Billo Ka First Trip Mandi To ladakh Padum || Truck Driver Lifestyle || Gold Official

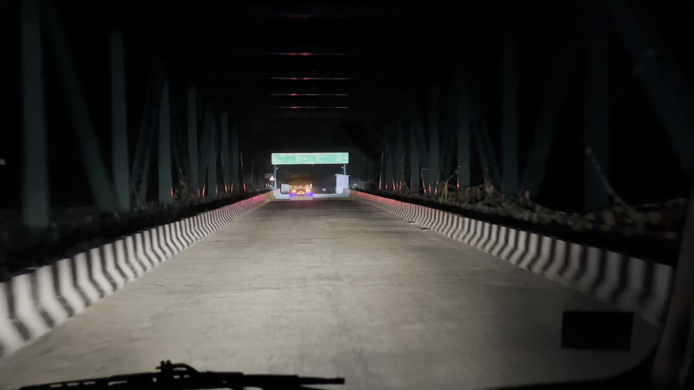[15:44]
तो गाइस यहाँ से जाना हमारे को लेफ्ट, राइट साइड को गया काजा, लेफ्ट साइड को गया भाई कारगिल। कारगिल है यहाँ से 450 किलोमीटर।
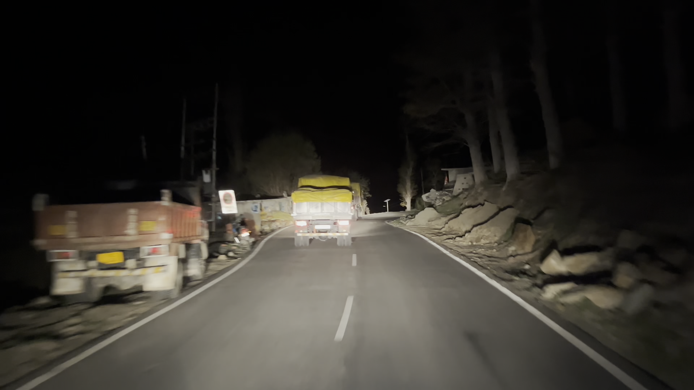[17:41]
रात के बज चुके हैं भाई 12 और हम चल पड़े हैं अब तांदी की ओर।
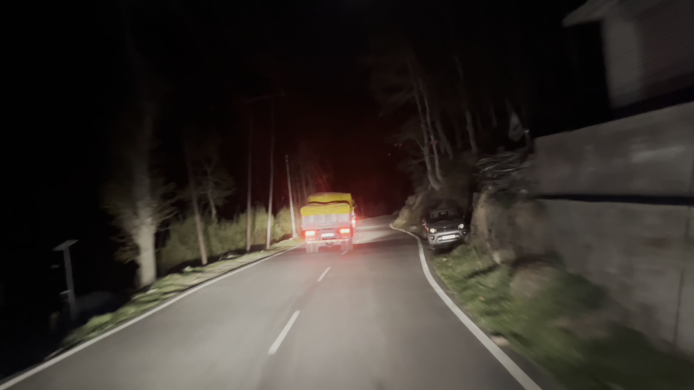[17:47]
खाना खुना खा के हो गया फ्री, थोड़ी देर रेस्ट किया, बाकी देखते हैं अब दोनों गाड़ी आगे चली है, मैं पीछे और जो मोनू भाई है वो सबसे आगे चले हैं।
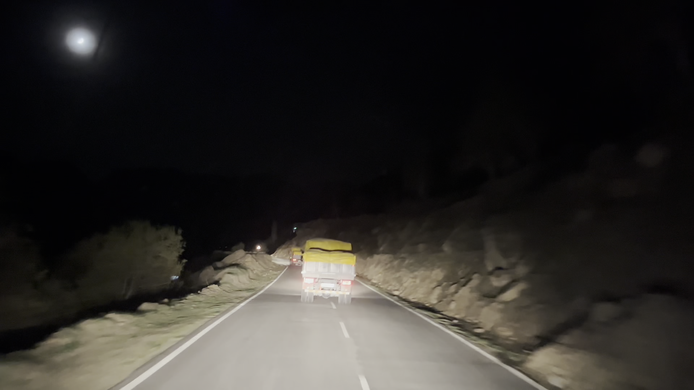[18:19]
दिन को तो बहुत गाड़ी होती पर रात को खुला रोड एकदम बढ़िया।
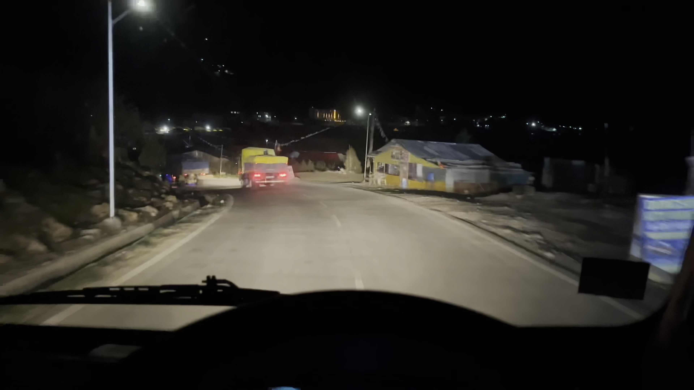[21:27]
तो गाइस ये है असली जिस्पा वैली, और यहाँ से है मतलब कि दारचा सिर्फ और सिर्फ 9 किलोमीटर।
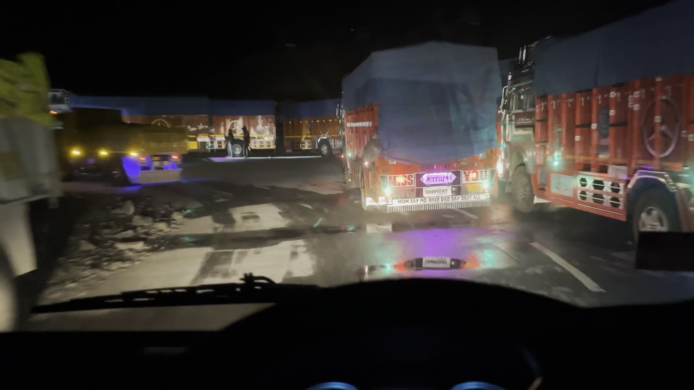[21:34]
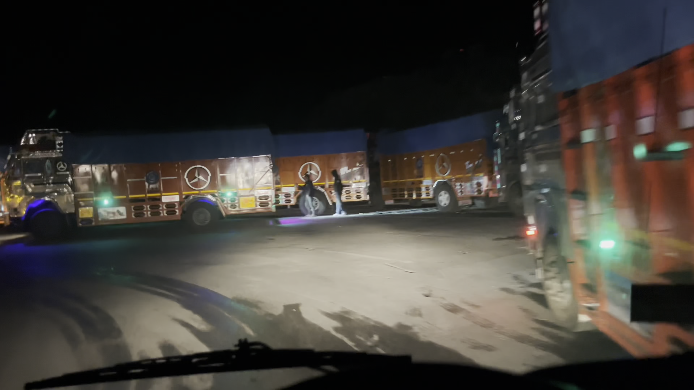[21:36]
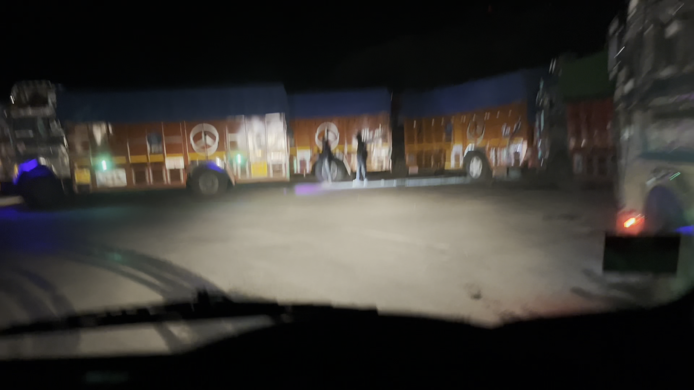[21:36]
दारचा पहुंच गए गाइस, और यहाँ पर ट्रक की ट्रक लगे हुए देखो, क्योंकि ले के लिए शायद 2 दिन बाद छोड़ेंगे, इसलिए ये यहीं पर है।
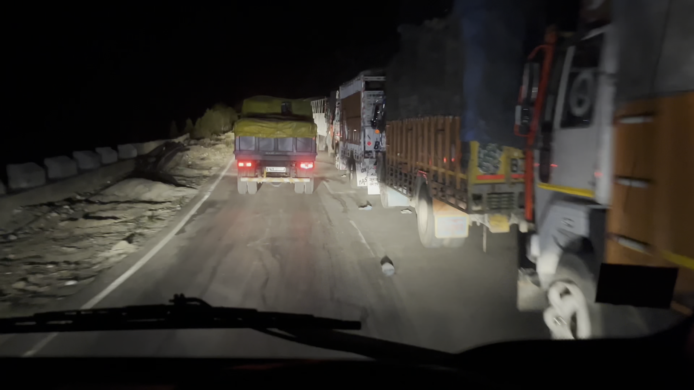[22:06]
देखो दोस्तों जब हम दारचा पहुंच जाते ना सीनो एंट्री, देखो एक दिन लेह को देते जाने, एक दिन देते हैं अपने पदम वाली साइड को जाने, तो मतलब बहुत ही तगड़ा जाम होता भाई यहाँ, मतलब इसलिए सिंगल लाइन किया था क्योंकि ट्रक वाले ना बहुत ज्यादा आते हैं।